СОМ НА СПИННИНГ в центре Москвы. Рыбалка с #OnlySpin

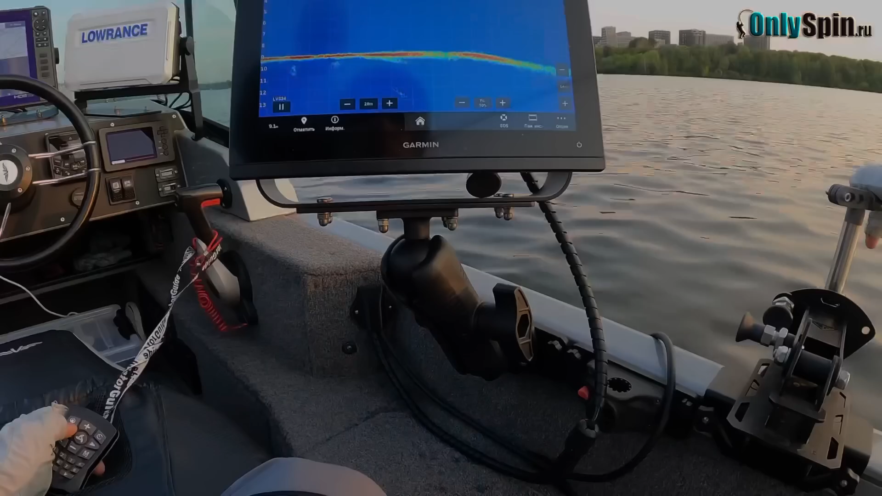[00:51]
Вот стоит сон. И вот приманочка.
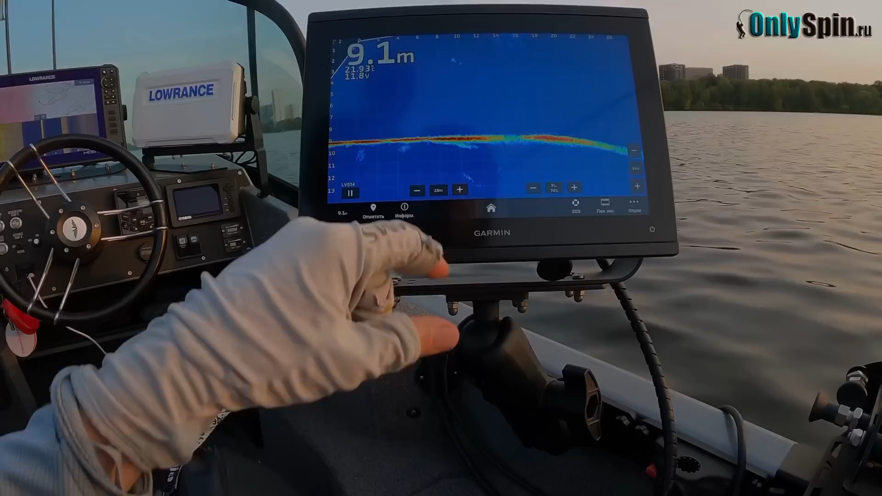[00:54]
On screen: depth 9.1 m
Вот она идет. Опа, опа, опа. Вниз пошел. Ты его задел, наверное, нет? Не почувствовал?
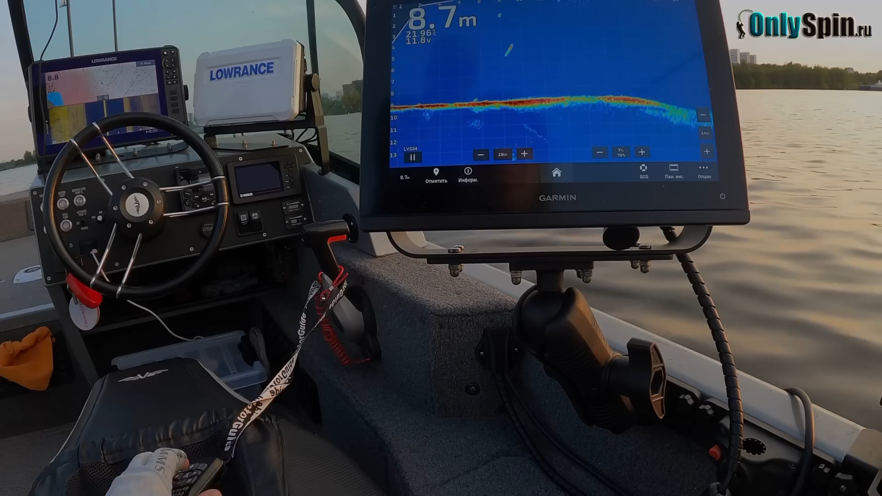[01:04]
On screen: depth 8.7 m
Испугался, вниз пошел. Вот сон. Ох, какой.
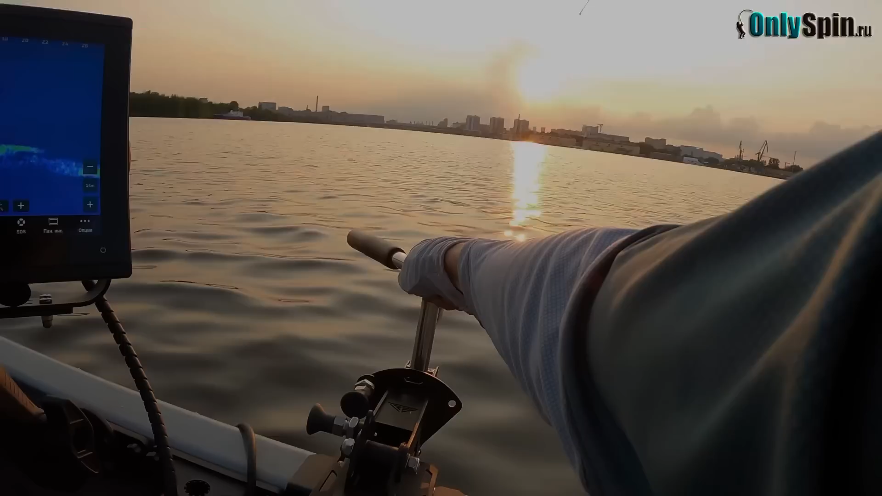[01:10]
Не почувствовал, да? Не, не почувствовал.
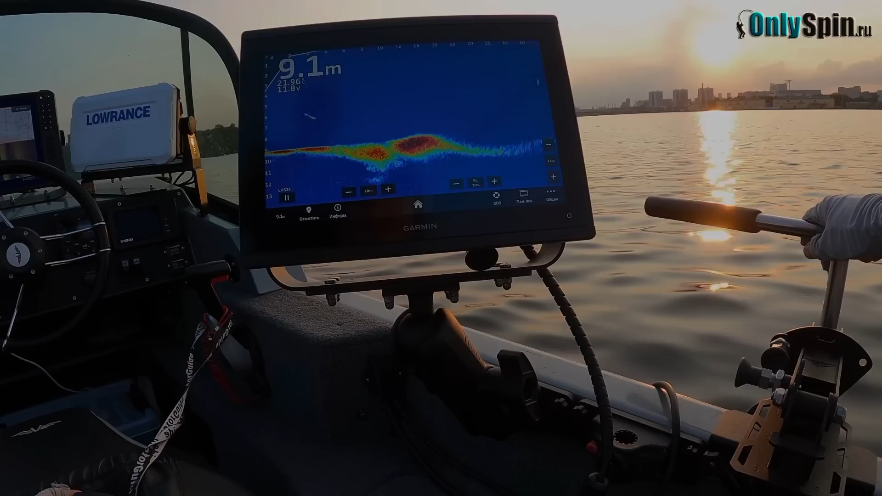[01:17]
On screen: depth 9.1 m
Подлодка.
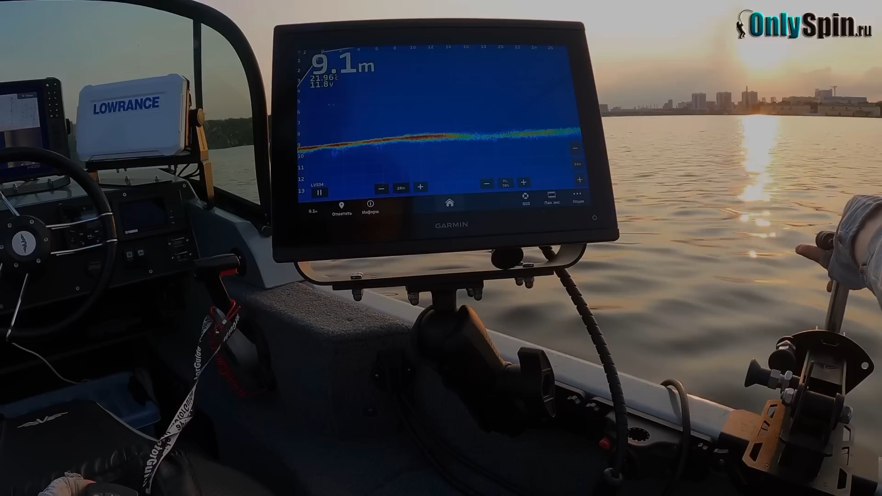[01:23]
On screen: depth 9.1 m
Просто ничего не делать. Просто ничего не делать.
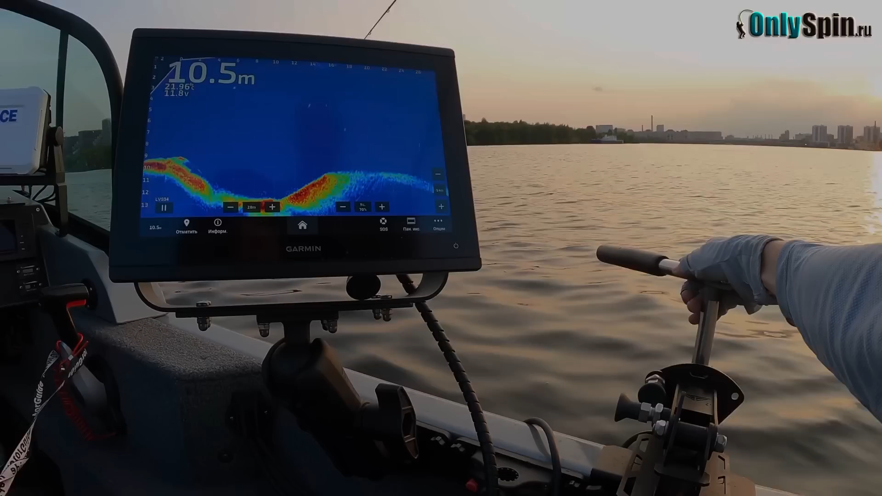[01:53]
On screen: depth 10.5 m
Сука. Блин, он в этом подлодка стоит. Дима, подлодку вот так опусти, там подергай. Не знаю. Подлодка просто стоит.
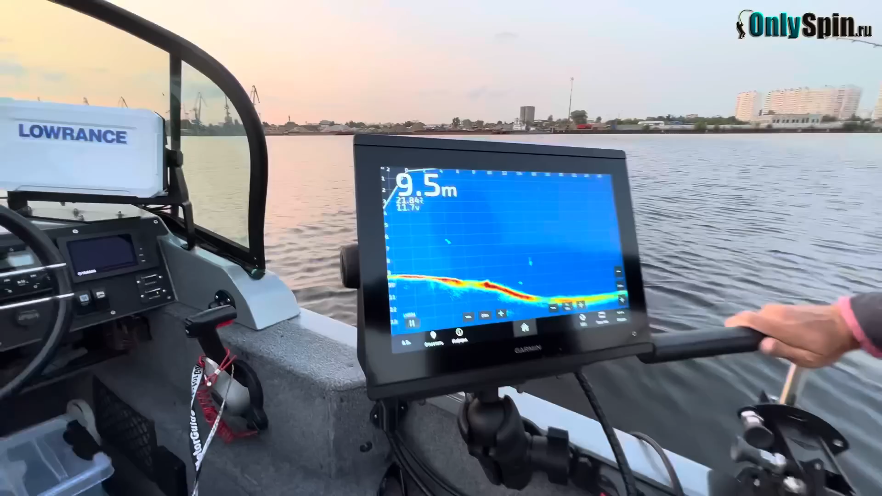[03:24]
On screen: depth 9.5 m
Сама, не знаю. Пишите в комментариях, на что поймать сама. Да вот он, вот он. Вот я. Видишь? Да, да, да, да. Вот он идет. Здесь иногда его лучше видно, иногда хуже. Но, как бы, вот видно. Прям силуэт сама. Вот этот длинный хвост. Видно, как он изгибается.
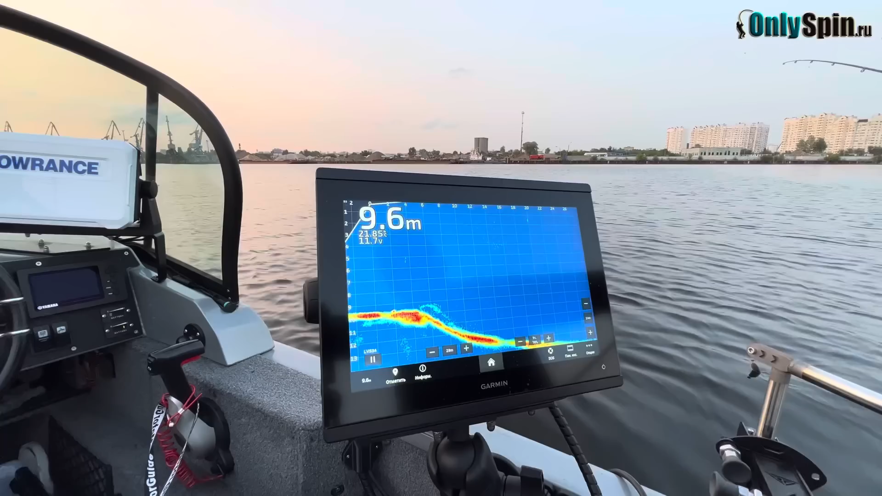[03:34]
On screen: depth 9.6 m
Видно, как за приманкой разворачивается. Видно, прям, ну, четко видно. Все. Поджирает какой-то он. Вот, ну, вот он.
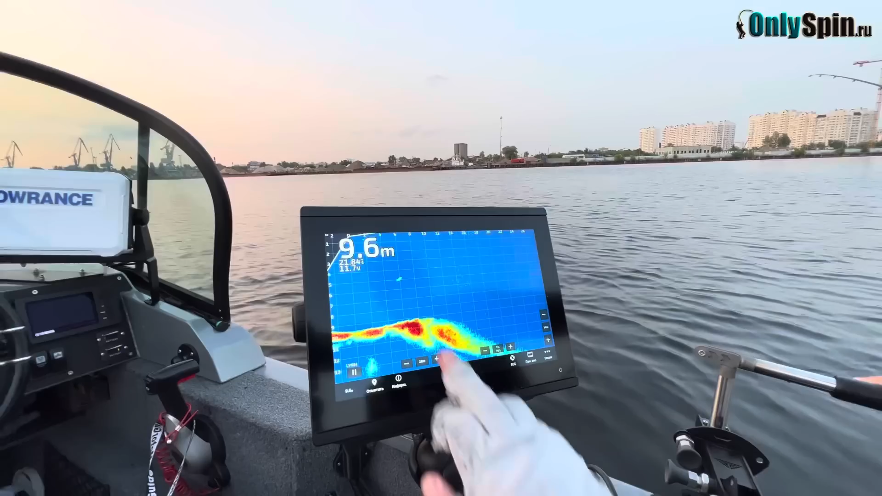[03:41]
On screen: depth 9.6 m
Вот он. Вот он ходит. Это еще не самый крупный. Далеко не самый крупный. Ну, там и к поверхности подходит. И вниз уходит. И как-то резко стартует, разворачивается, уходит.
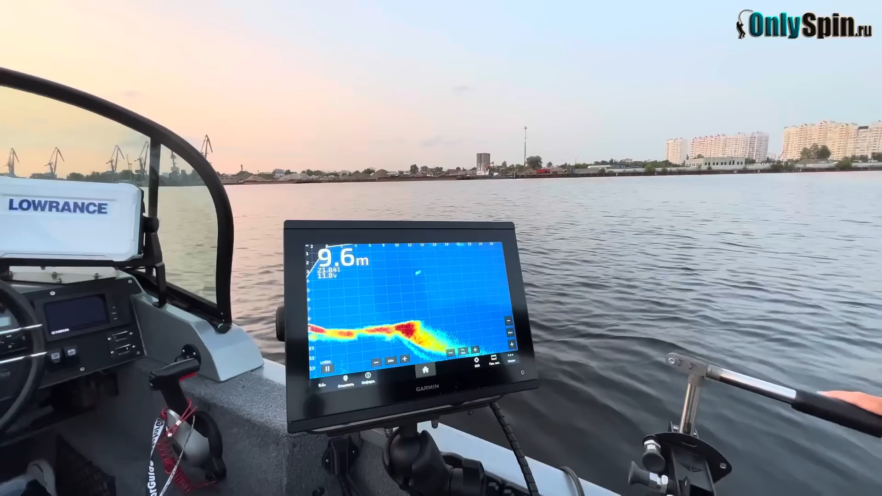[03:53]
On screen: depth 9.6 m
Как-то там что-то ему не нравится. Короче, ну, какой-то... Мы судака пытались, как бы, ловить. Здесь водоем самовий, а не судачий.